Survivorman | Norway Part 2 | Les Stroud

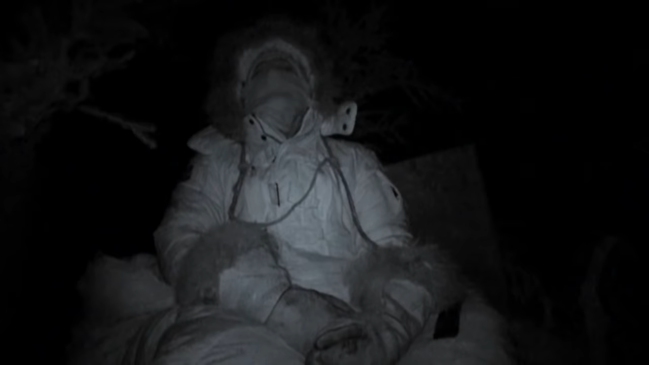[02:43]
Full moon's finished now, so it gets very dark early. I'm wearing pretty much everything that I have. Every scrap I could find I'm wearing are wrapped around me. Sleeping bag wrapped up around me and underneath me. I'm on a solid wood platform between me and the snow. It makes such a huge difference. I can't think anymore. I need some food.
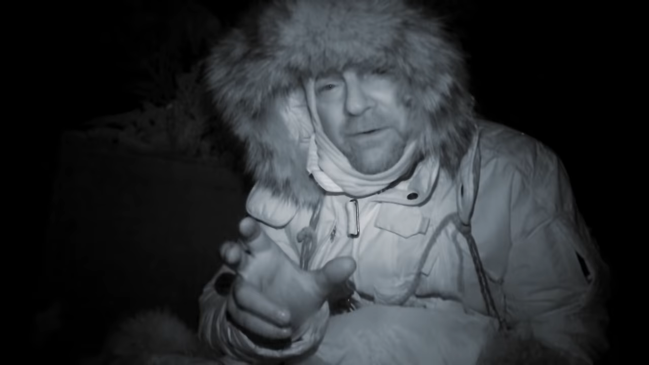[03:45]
I've got it. I've got it.
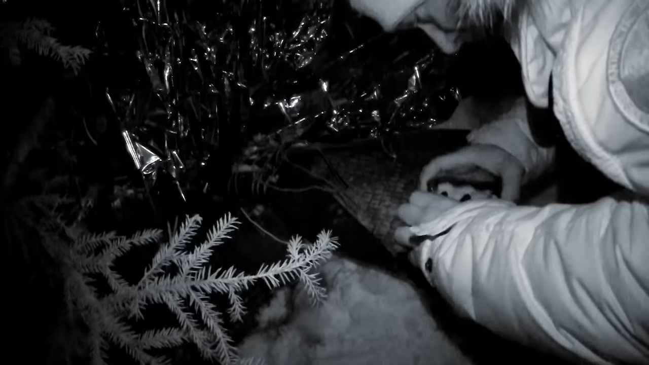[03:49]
Let's find out if this works.
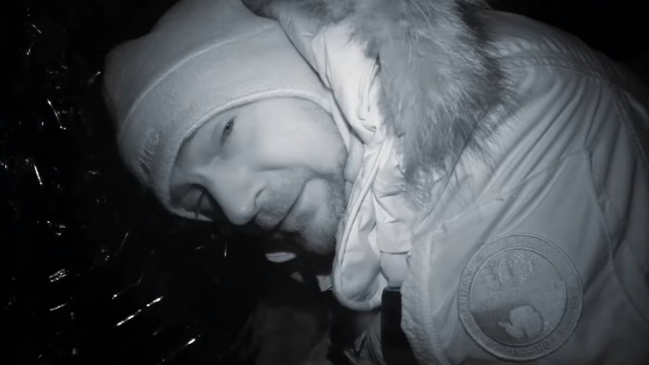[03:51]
If it does, I'm going to heat up some water.
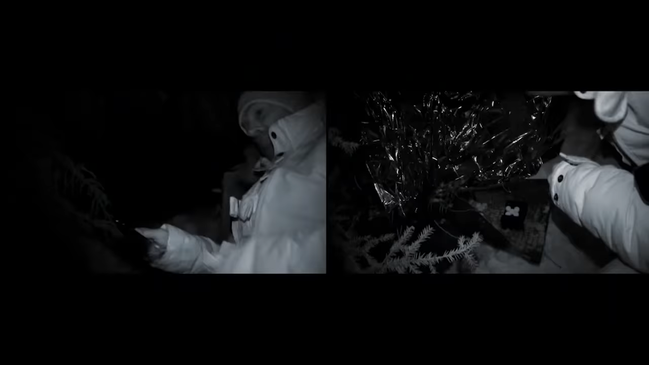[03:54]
I've put the reflector sheet up all around here, hoping that it'll reflect.
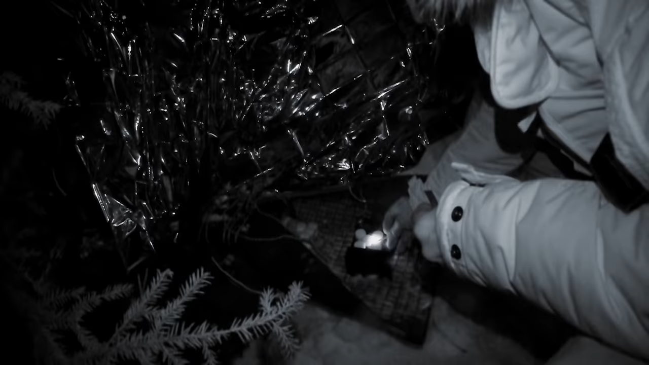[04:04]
Though being stuck in a car for almost a week was a challenge, there's a relief in the advantage of having an emergency kit. Sometimes even one item can make the difference between surviving or perishing. Even this little flame, chemical as it is, feels great.
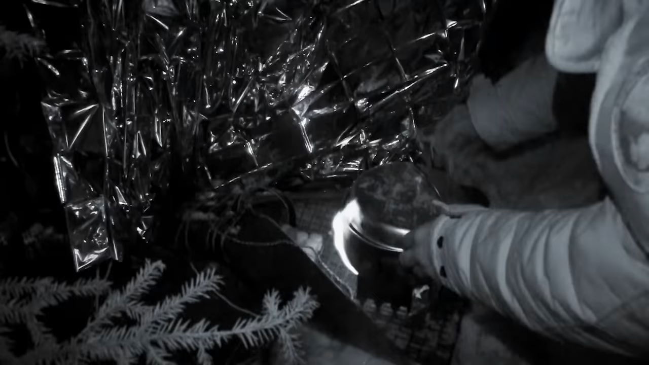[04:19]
I'm going to throw a couple of spruce twigs into the water.
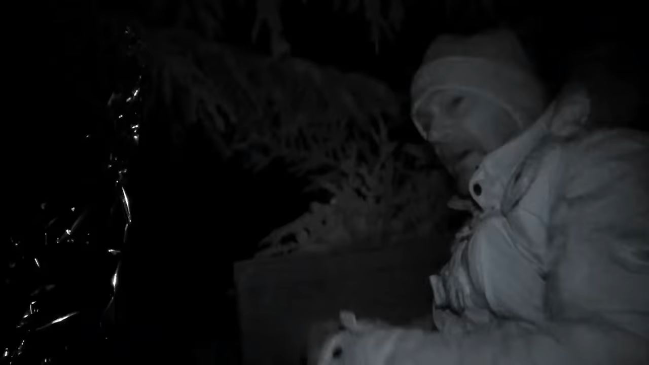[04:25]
There's vitamin C in evergreen needles, so it can't hurt.
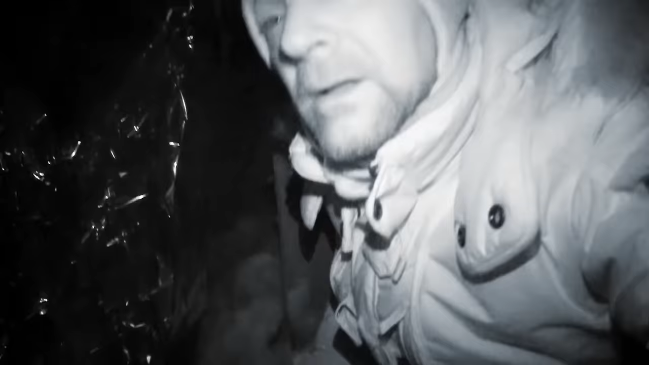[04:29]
Just while I'm sitting here, you can see the moon through the trees.
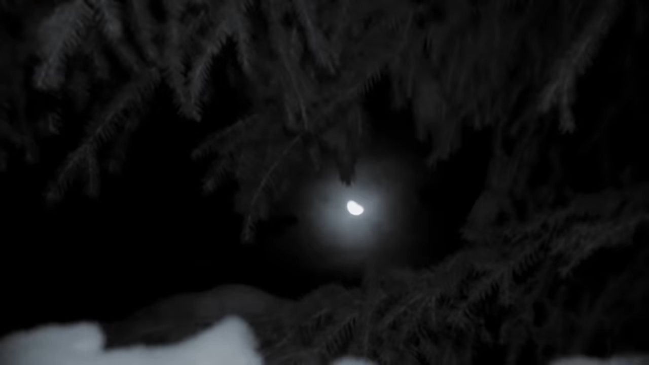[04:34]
Even in a night of survival, you can still see the beauty of the natural world. Even if sometimes it doesn't feel beautiful, it always is. I'm stuck in the middle of the bush, wearing everything I have,
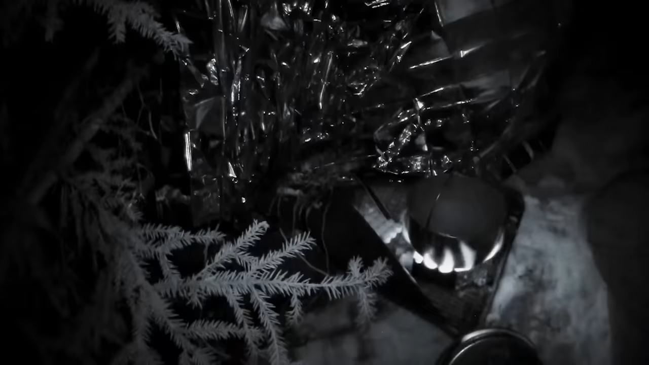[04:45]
sitting on pieces of ripped out car, and boiling water.
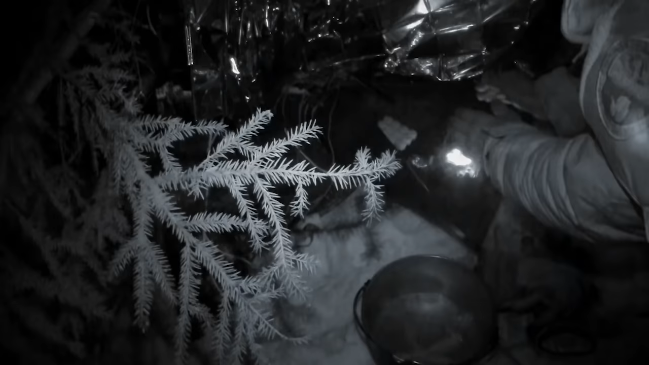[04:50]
Now that's survival. I like this little survival stove.
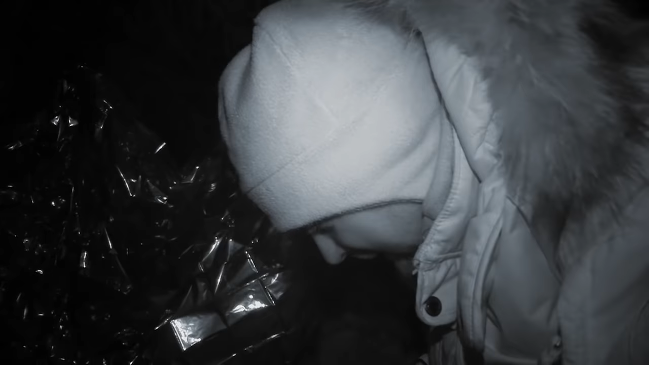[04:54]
It's getting a thumbs up in my book, I think.
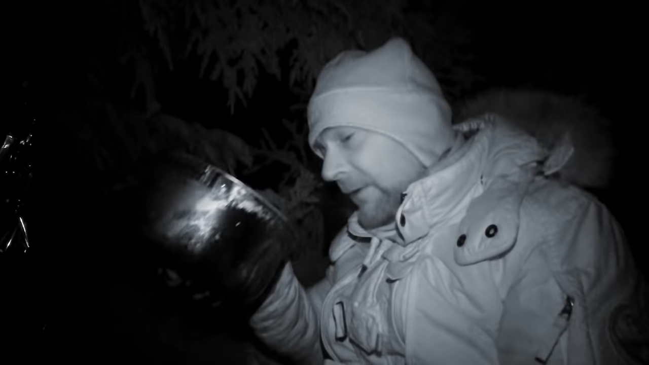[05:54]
But I do have hot water.